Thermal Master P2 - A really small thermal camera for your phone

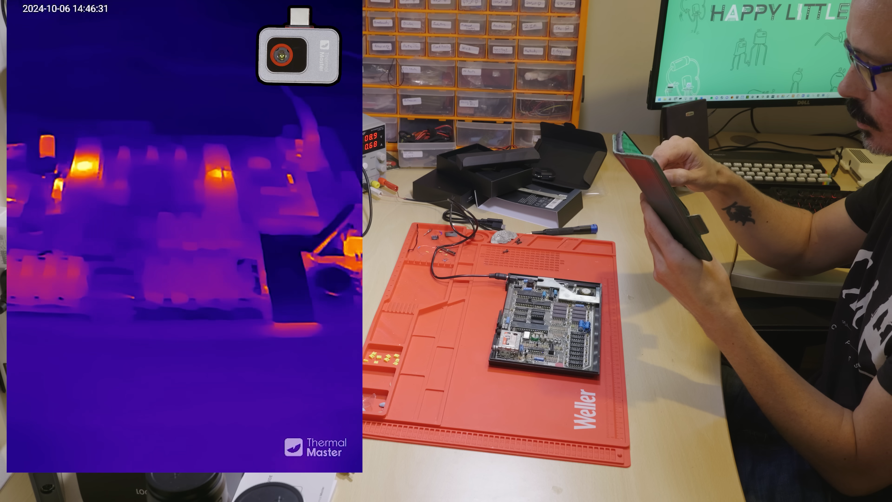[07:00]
First of all I'm going to use the thermal master and just notice how close I can get to this thing and still have a good amount of the device in the picture. So I can see all of the lower ram chips there and I don't really need to stand up too high or raise it too high in order to see the entire board, just a foot or two away is fine and that's really convenient actually. By the way look how shiny and reflective the heatsink looks on the thermal camera, that's interesting.
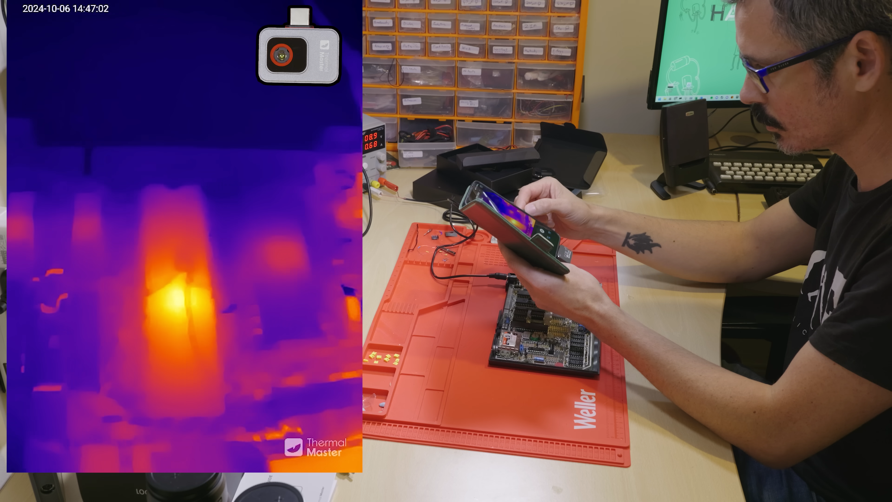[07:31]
As expected the voltage regulator, the Z80 and the ULA are heating up, nothing unusual there. As I get very close we lose focus but as I mentioned this isn't a macro lens, if you wanted that performance and you were going to go with thermal master I would recommend going for the P2 Pro or the third offering which is the TS2 Pro which has an adjustable 8mm macro lens.
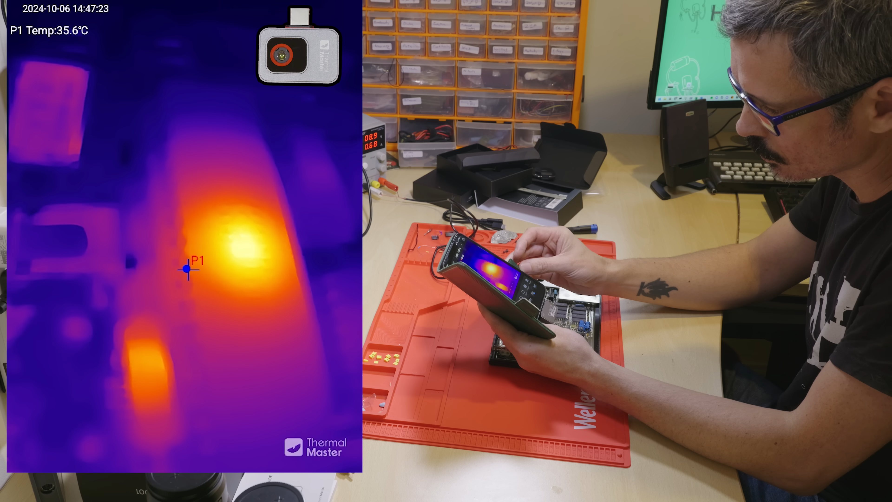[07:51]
On screen: spot 35.6°C
So I would definitely be reaching for this camera if I wanted to take a look at an entire computer board, looking for hotspots and enjoying this nice smooth picture which I assume is just an interpolation algorithm, there's no new information there when you switch on HD, it just makes the picture look a lot smoother and a lot nicer to use.
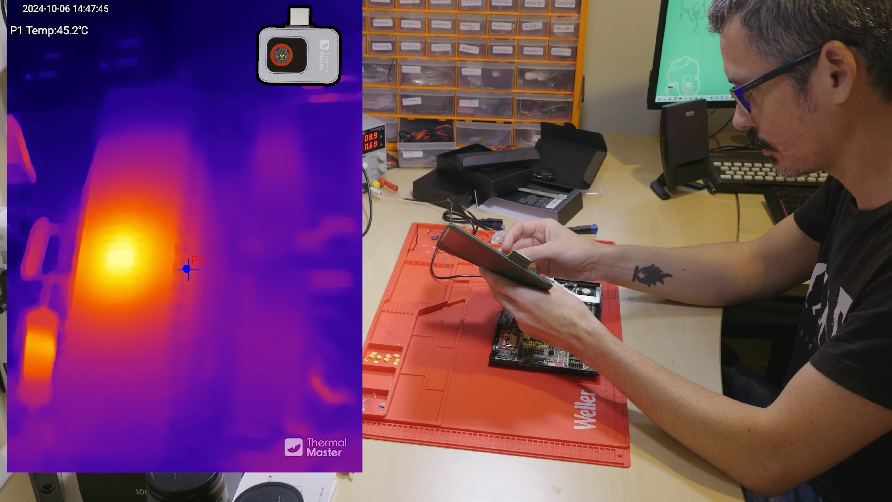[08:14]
On screen: spot 45.2°C
Again zooming in up close we lose focus and I'm going to show you now what a macro lens can do in this situation. So I've plugged in the topped on TS001 and I've zoomed right up to the ULA, fiddled the focus knob and you could see the detail was all there. However if I want the whole board in the picture look how high I have to hold it, I'm stood up and I'm reaching the phone way up above my head and I can just about get the whole board in.
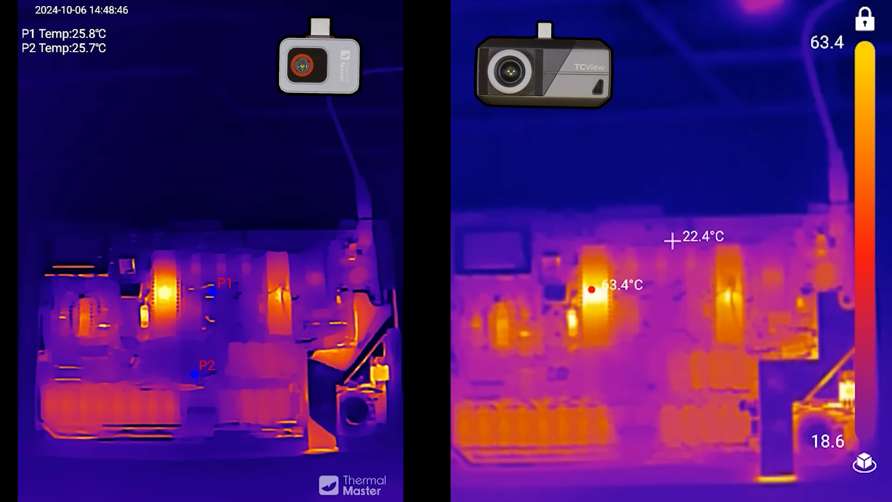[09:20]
On screen: spot 22.4°C
this is the Thermal Master P2 versus the topped on when I'm trying to get the whole board in, you can see that the algorithm is doing wonders on the left hand side, it looks a lot more smooth although there isn't extra information in the picture, it's just nicer to look at and nicer to use.
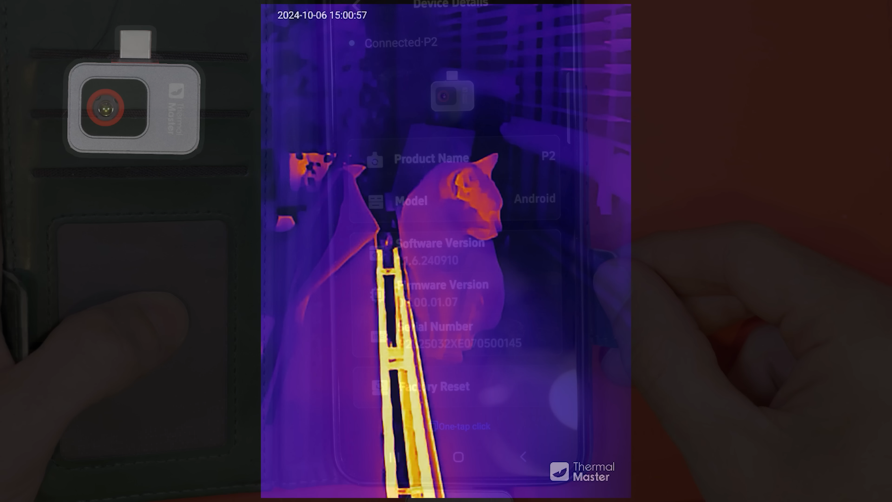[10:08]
With the Thermal Master P2 I can just point it at my cat,
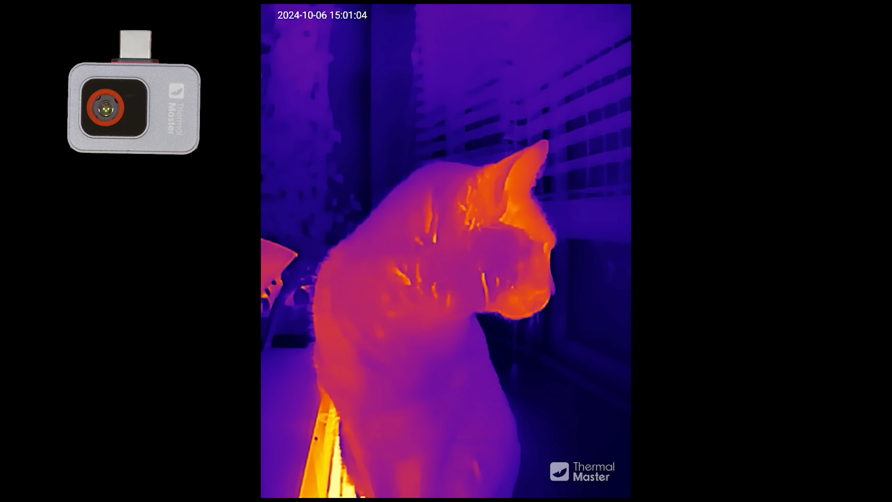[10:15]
I don't need to be miles in focus ring in order to get a picture which is in focus.
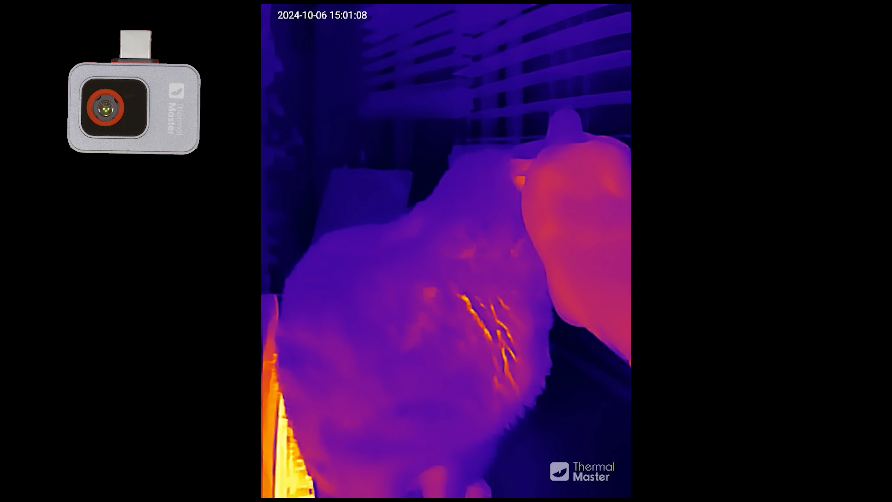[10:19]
I can be so close to her that I can even give her a fuss while I'm filming.
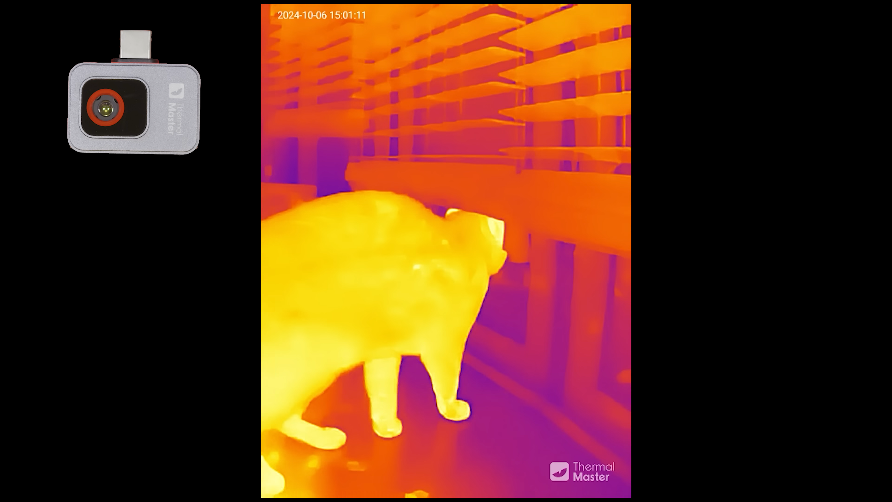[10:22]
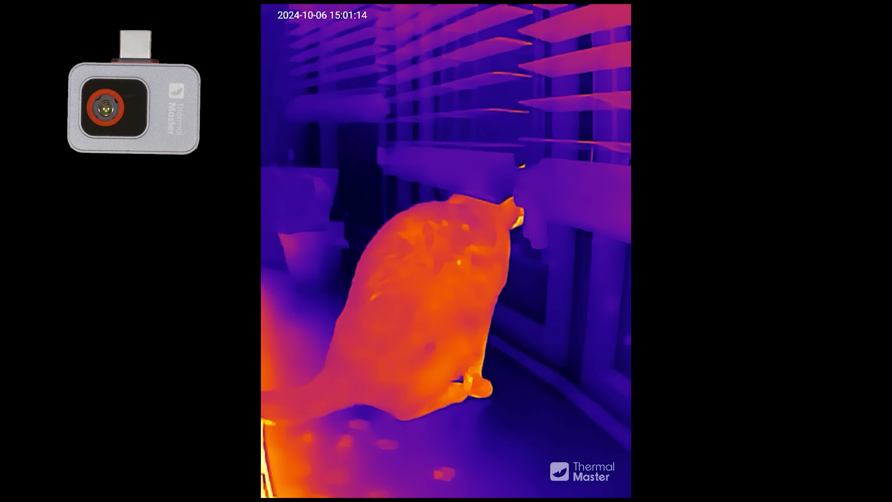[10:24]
Hey look you can see her footprints, that's cool. By means of comparison here's the top done and I need to stand much further back,
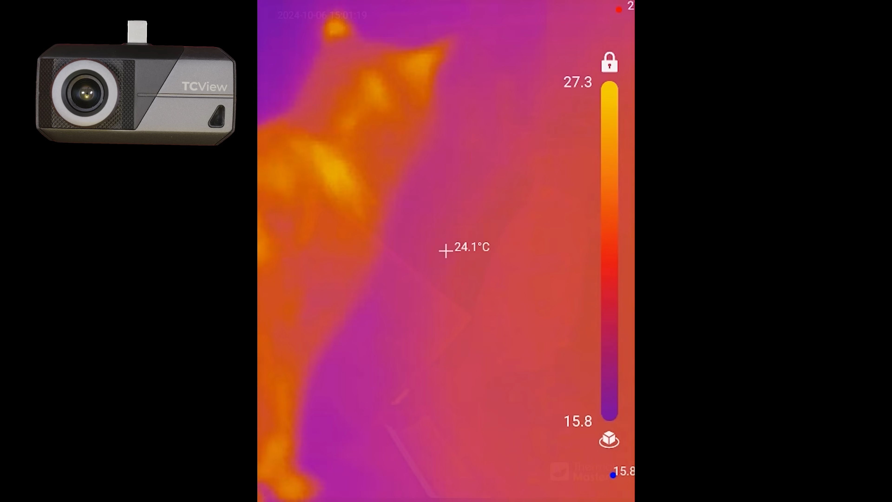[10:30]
On screen: spot 24.1°C
meters back and manually focus the camera in order to get her into the picture,
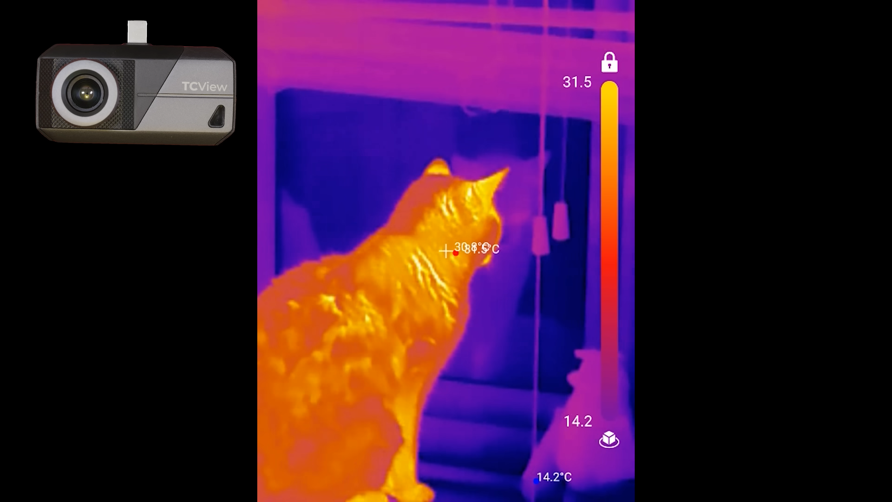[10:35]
but once she's in it you get a nice macro image which is I think a nice picture overall even if it doesn't have the HD smoothing algorithm.
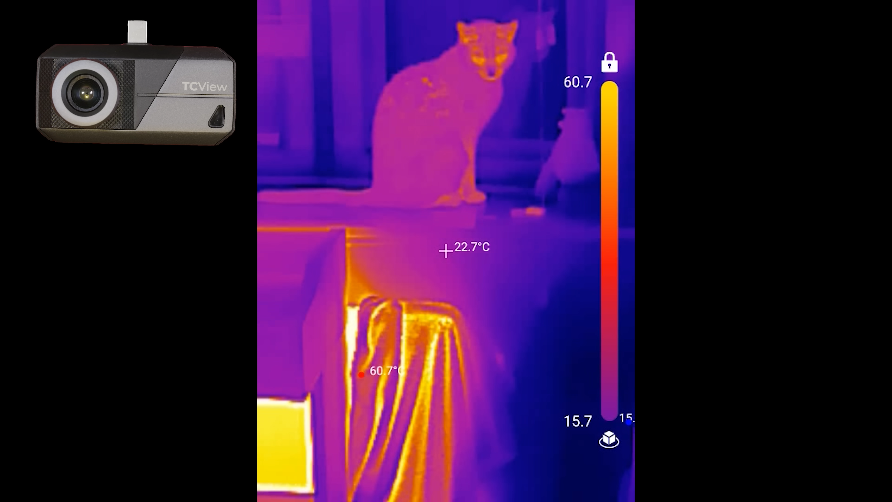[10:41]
On screen: spot 22.7°C
It is more difficult to keep following cat around with this camera though because I need to keep manually adjusting the focus.
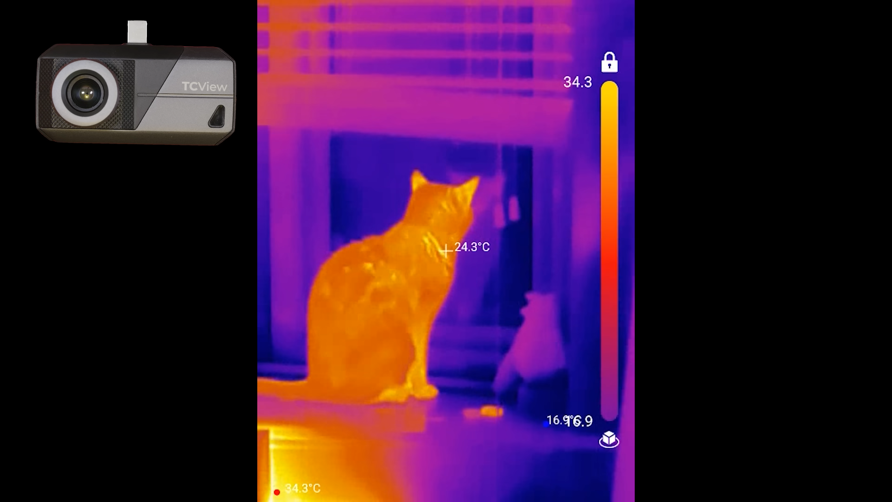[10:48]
On screen: spot 24.3°C
Here we go again with the Thermal Master chasing her around the kitchen and here's the digital zoom,
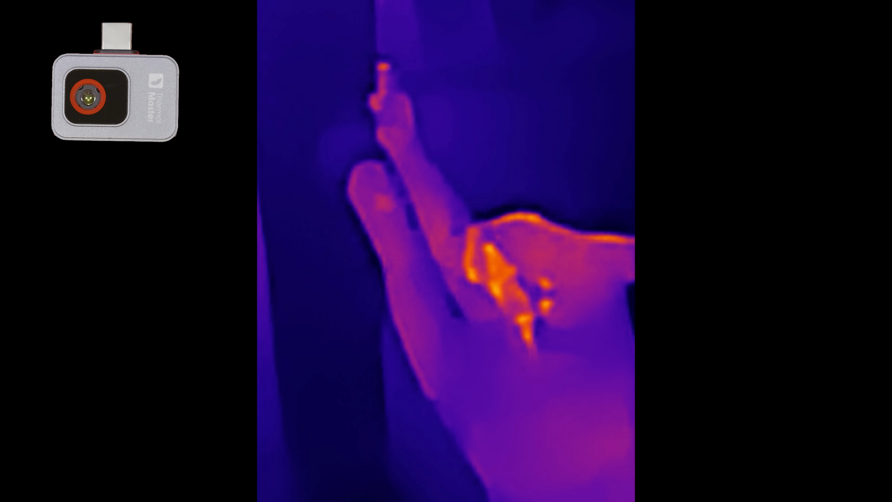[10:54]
I've zoomed in 15 times here and the picture switching the HD
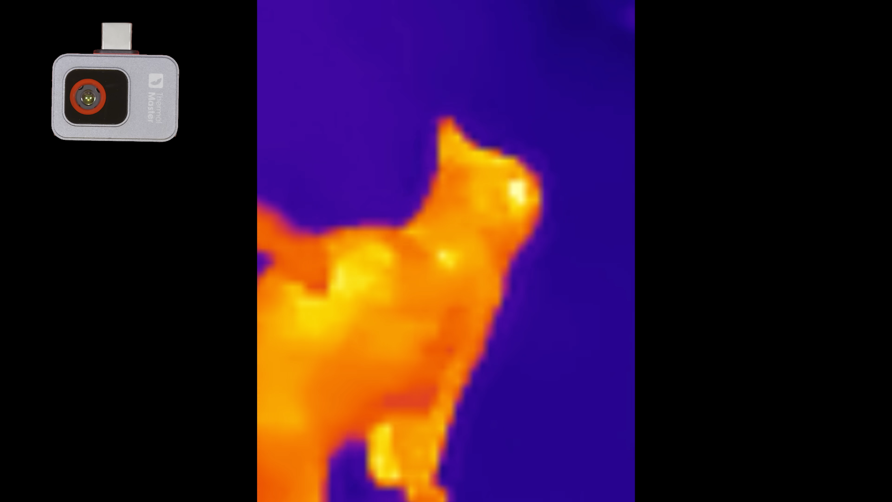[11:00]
mode on and off is wildly different thanks to the interpolation of the image algorithm. Here we are back on again, you can see it really does make a big difference,
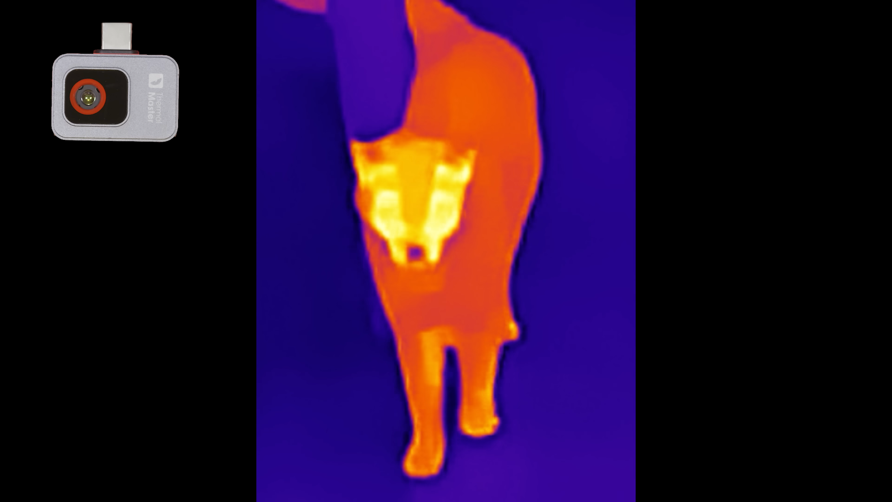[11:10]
in fact let's put the two images side by side, one with the HD off and one with
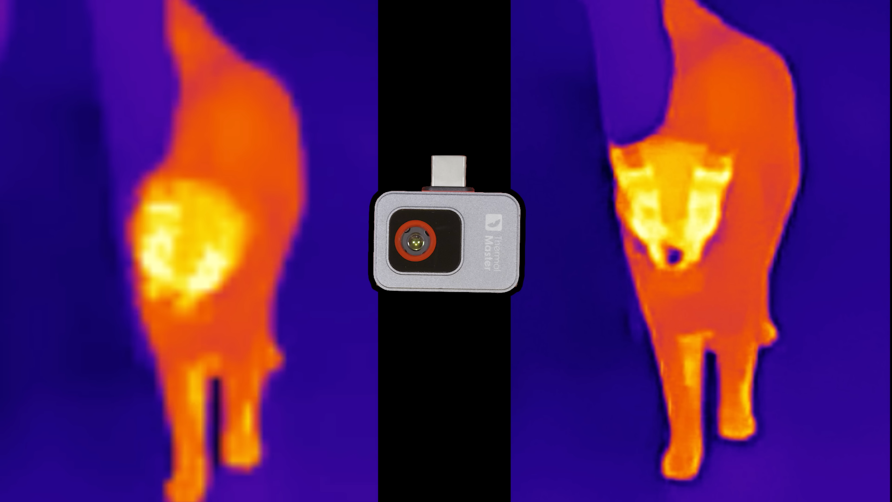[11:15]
the HD on and you can see that it does look much nicer and is much nicer to use.
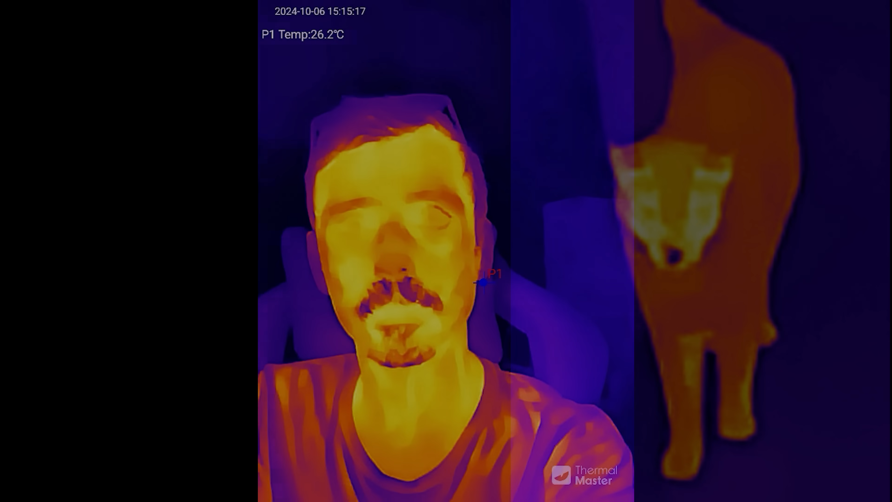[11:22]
On screen: spot 26.2°C
In my opinion the HD mode is most effective with distant objects or if you're using the digital zoom,